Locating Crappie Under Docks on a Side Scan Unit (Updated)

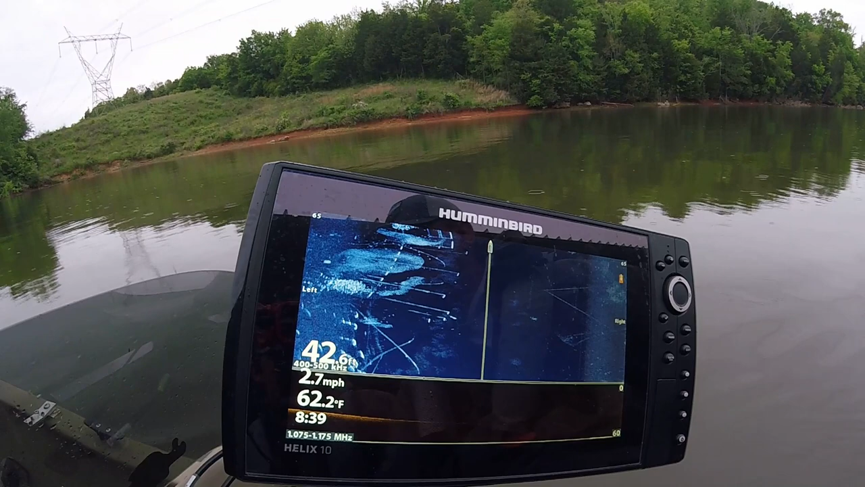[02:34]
On screen: water 62.2°F, speed 2.7 mph
Yeah look at that there's another one. There's a good school right there. It's a little higher in the water column. You can see these are the bottom of your docks and your pontoons. Look another school right there. Look at that boat. It's got to locate them and figure out how deep they are.
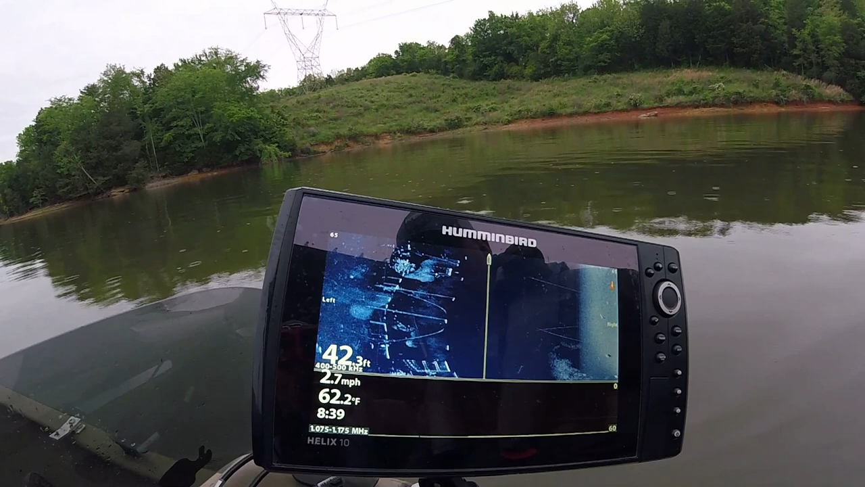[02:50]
On screen: depth 42.3 ft, water 62.2°F, speed 2.7 mph
We should be able to catch them. We'll fish that school. Yeah let's just fish them down here and see.